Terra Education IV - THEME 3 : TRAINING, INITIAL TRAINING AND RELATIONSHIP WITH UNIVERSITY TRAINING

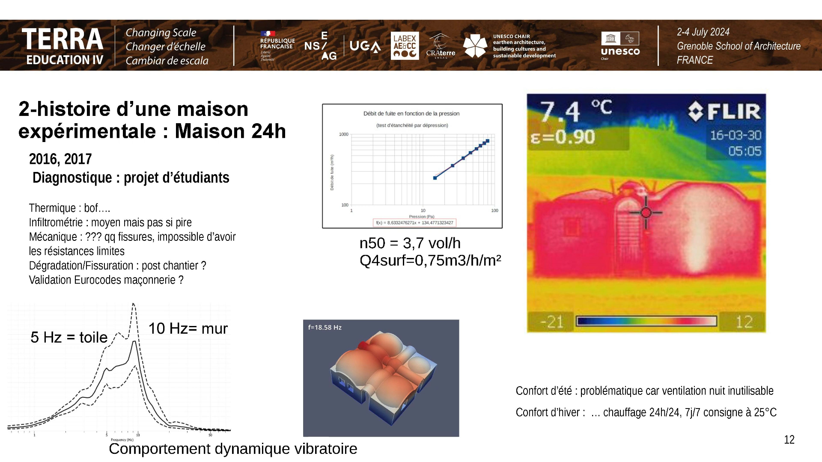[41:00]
On screen: spot 7.4°C
propres de vibration voilà donc ce qu'on voit là c'est que bon on voit très bien le système de chauffage ici qui vient réchauffer des zones entières de la construction et on voit surtout ici le fait que la toiture
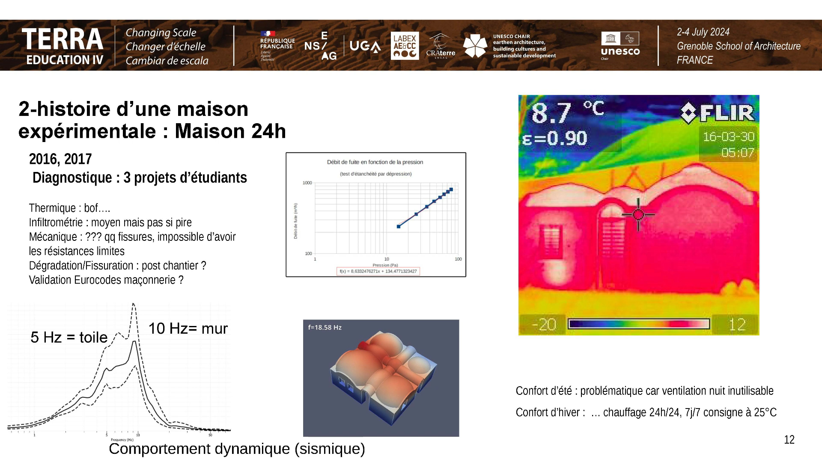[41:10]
On screen: spot 8.7°C
est chaude ça veut dire quoi ça veut dire que toutes les calories du chauffage s'en vont par la toiture donc il y a des bilans qui ont été faits par deux petits groupes
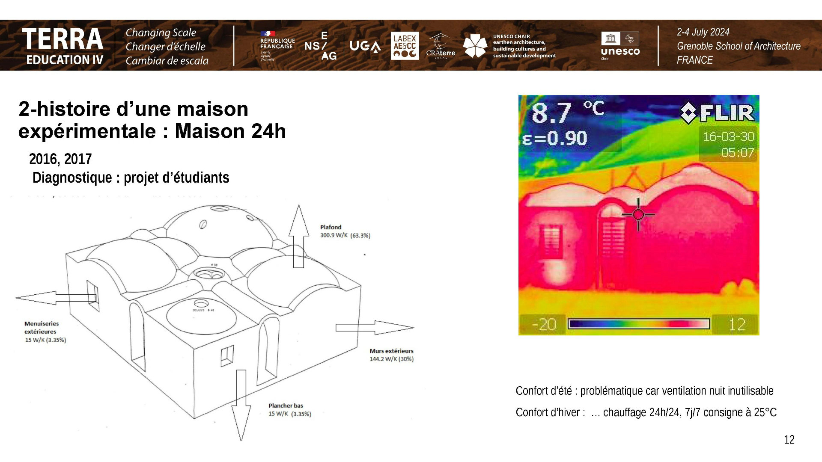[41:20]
On screen: spot 8.7°C
d'étudiants donc là on a considéré qu'on formait en gros une dizaine d'étudiants sur deux ans à la construction en terre donc le projet a proposé l'instrumentation donc cette instrumentation a été entièrement